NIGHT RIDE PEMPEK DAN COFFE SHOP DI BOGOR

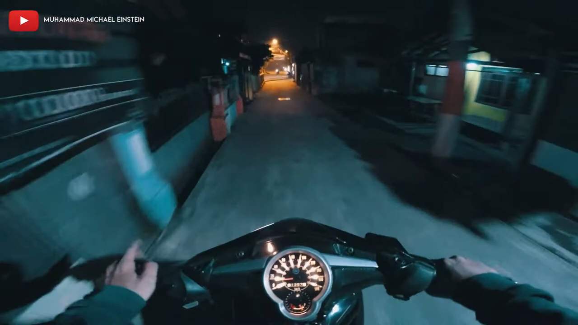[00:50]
masih mencari lokasi di daerah Bogor buat dijadiin kayak kopi shopnya lagi
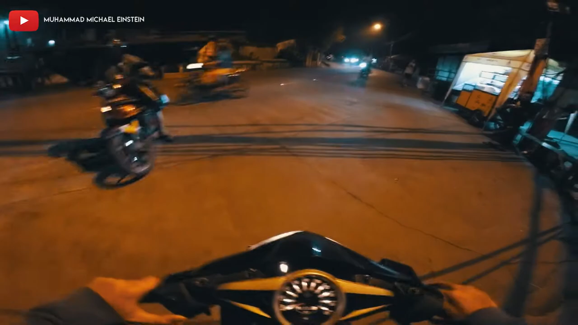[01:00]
jadi ini letaknya disini deket rimba
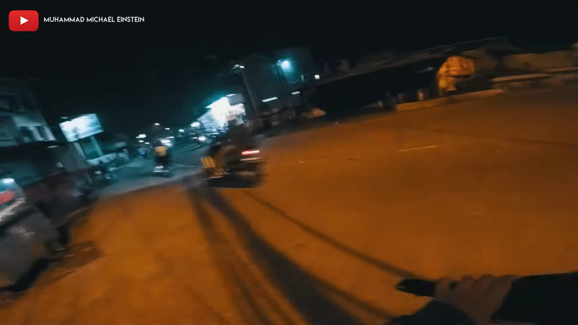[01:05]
deket apa sih namanya sekolah rimba tapi masuk gang situ
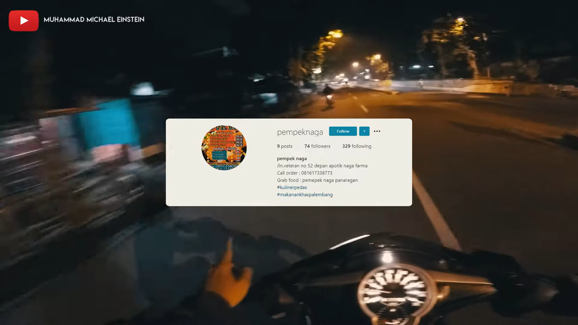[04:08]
kalau kalau kalau apa sih namanya
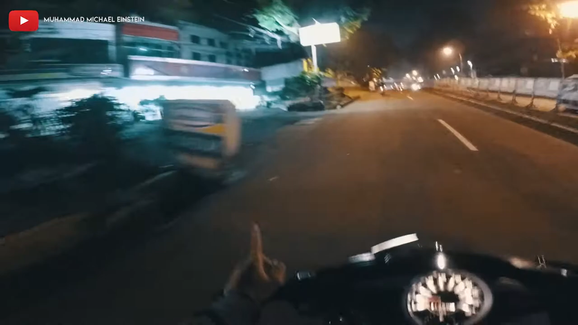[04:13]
kalau siang bukanya ini daerah sini kalau nggak salah ya pokoknya gue lupa depan pak pokoknya depan gang panaragan aja pempe naga gue dulu waktu SMA pulang kalau pulang sekolah pasti beli disitu beli pempe itu cewek ngapain anjir sendirian disitu serem banget oh iya disitu lagi gue kalau beli pempe itu sering banget beli disitu soalnya gue kalau main badminton disitu ada gorpan naragan ya gue selalu main disitu sama temen gue si jaki soalnya
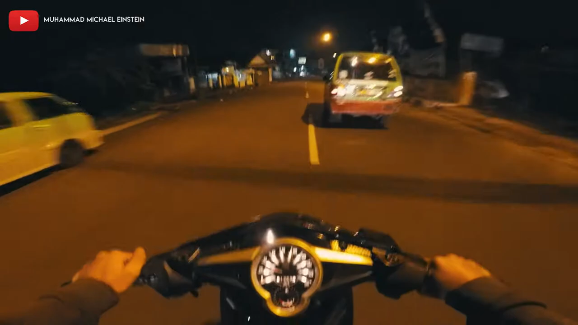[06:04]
udah memberikan support supaya usahanya itu terkenal maksudnya dikenal sama orang lain selain lu gitu coba kita coba kita ngebut ya eh jangan deh males gue ngebut ngebut nyantai aja
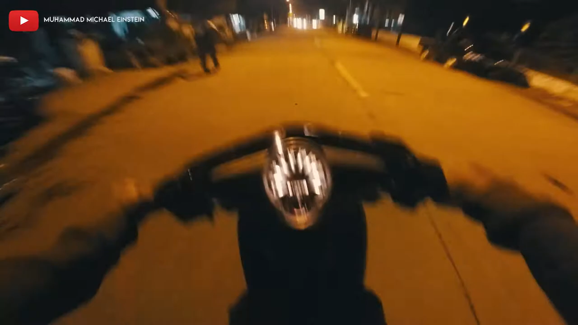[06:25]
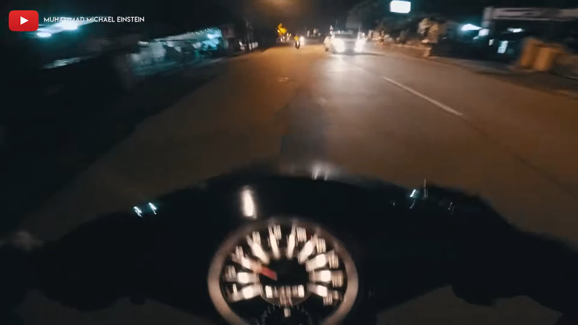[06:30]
tadi katanya gak ngebut sekarang ngebut anjir
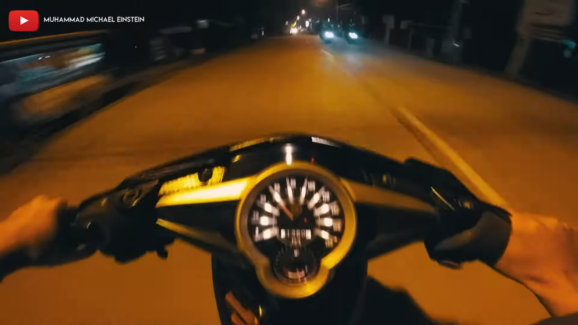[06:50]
loncat jadi tema kali ini itu sih tadi apa sih memperkenalkan usaha temen ya sambil ngevlog lah malem-malem naik kred ini gue pengen lewat jalan baru apakah temen gue masih ada disana atau enggak kalau enggak ada kita langsung aja balik ya ini gue stop dulu aja kali ya nanti kita lanjut lagi kalau udah jalan baru atau enggak nih video partnya